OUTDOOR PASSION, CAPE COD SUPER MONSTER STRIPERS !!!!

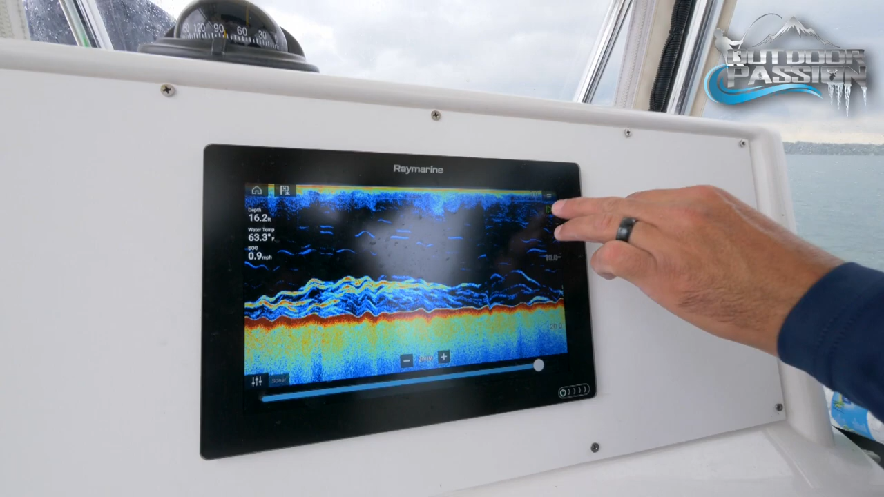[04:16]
On screen: depth 16.2 ft, water 63.3°F, speed 0.9 mph
We're dropping on them as we drift through this pod of fish.
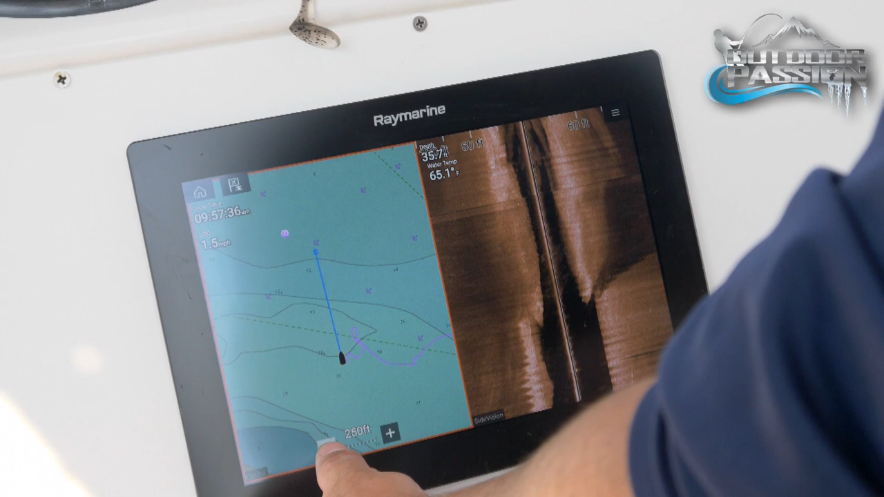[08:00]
On screen: water 65.1°F
The detailed mapping systems lets us drive to where we want to fish and get back without fear.
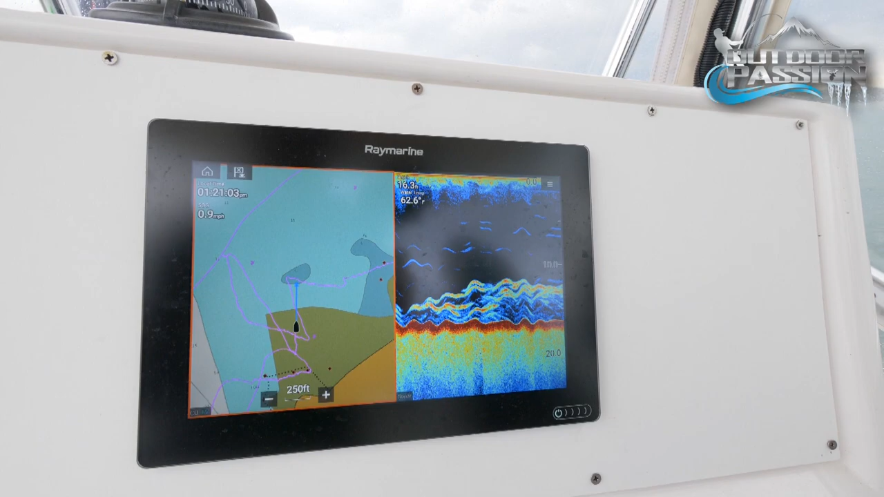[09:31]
On screen: water 62.6°F
It's powerful, clear, and so easy to operate.
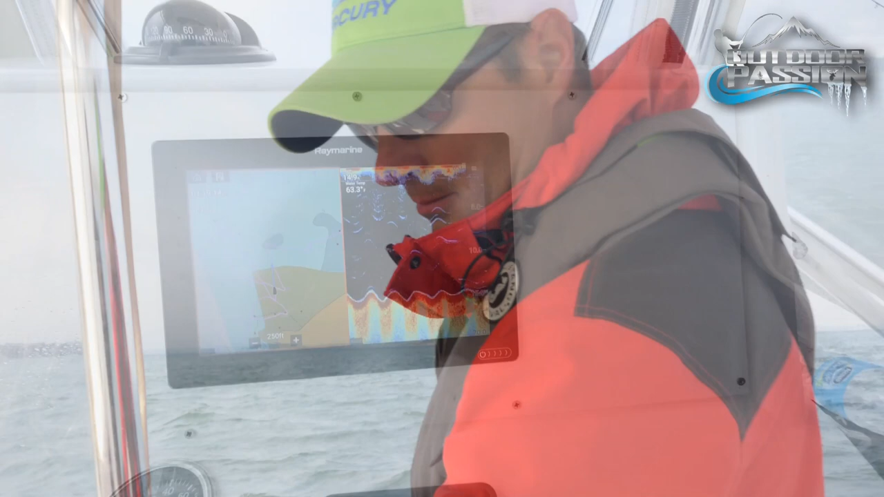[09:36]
The user-friendly main screen interface gives instant access to all essential functions. Options and displays are very intuitive compared to other electronics.
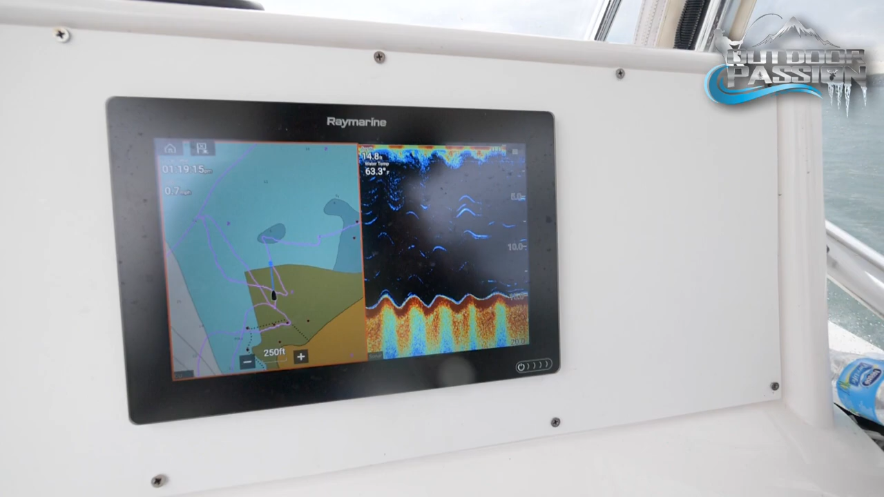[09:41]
On screen: water 63.3°F
Viewing the screen, the structure, cover,
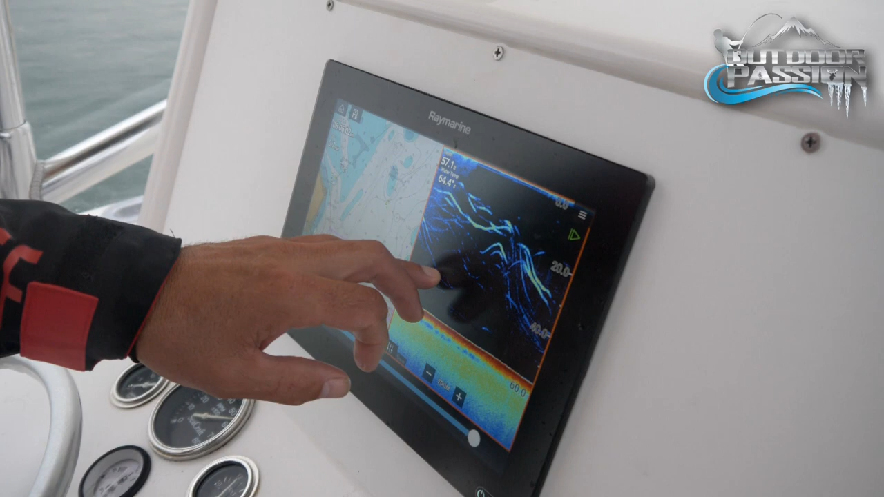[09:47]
game fish, and even bait are crystal clear, even with a bad glare.